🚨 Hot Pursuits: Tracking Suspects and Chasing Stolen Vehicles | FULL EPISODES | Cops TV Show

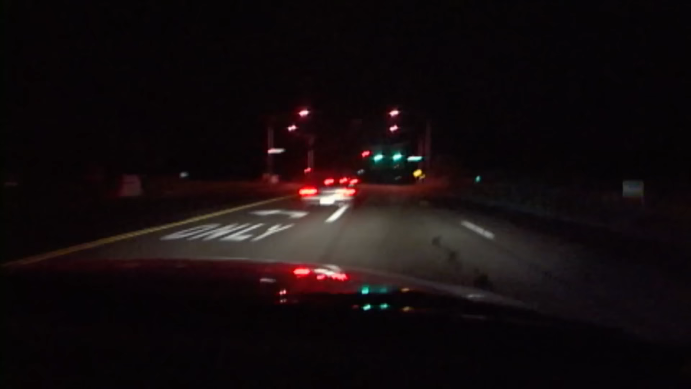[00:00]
just rear-ended a car at 138, and we're gonna run. Get in the car!
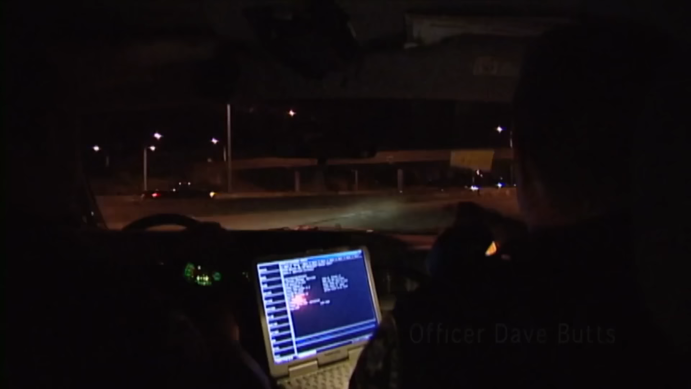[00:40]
Here they come. All right, yep, we got lights. We got lights coming right now.
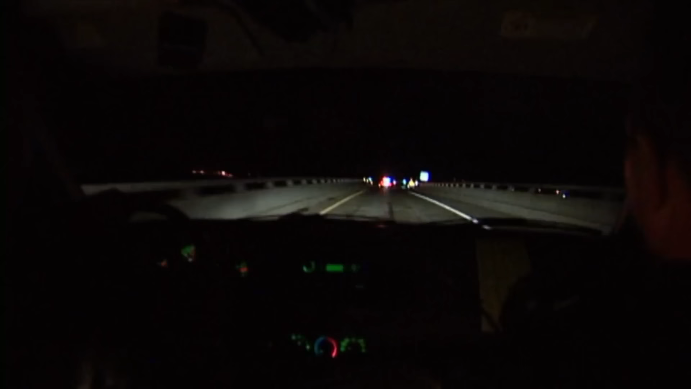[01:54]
He's going back northbound. There it is, right there. He bailed. 330 County, we need K9 to start.
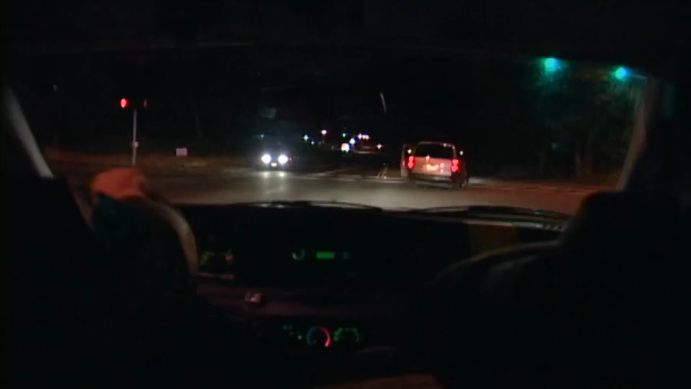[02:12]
We're at Union Mills and Pacific Avenue. Hold on, hold on, hold on.
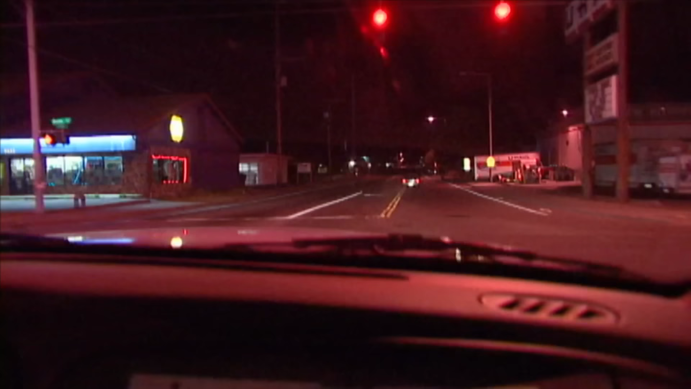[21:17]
Speeds are about 50, we're coming up to 72nd.
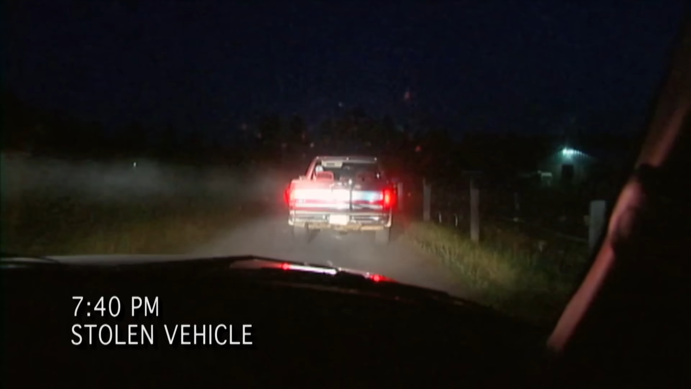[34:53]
Okay, he's gonna stop. We're gonna be just east.